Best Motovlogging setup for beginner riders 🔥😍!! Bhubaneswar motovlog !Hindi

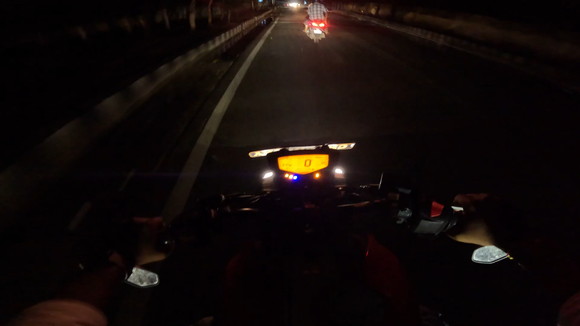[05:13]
लेंस में थोड़ा भी पानी लग जा रहा है, तो मतलब पोटेज ब्लर ब्लर आ रहा है, तो देखते हैं, इसका एक जुगाड करेंगे,
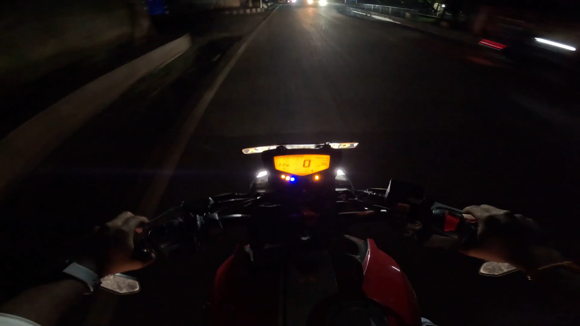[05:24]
भाई गाड़ी कैसा चिल्ला आ रहा है, देखे तो, बारिस भी बढ़ गया, भीग जाएंगे लग रहा है,
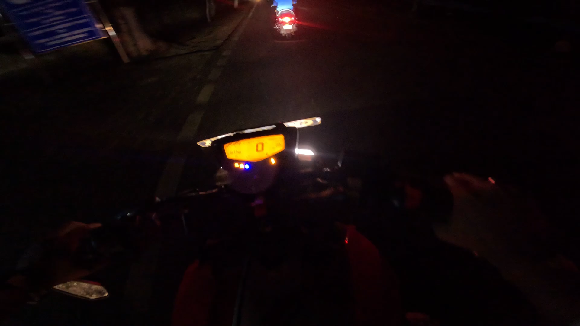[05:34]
रूम पहुंचते पहुंचते, रूम भी यहां से लगबग 4-5 किलोमेटर रहे गया,
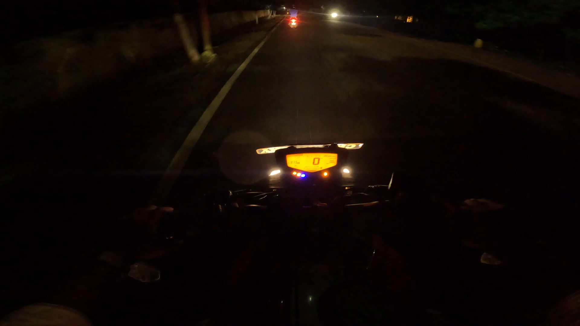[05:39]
तो देखते हैं, बारिस बारिस तो हो रहा है, यार, कैमरा को आप कर देते हैं,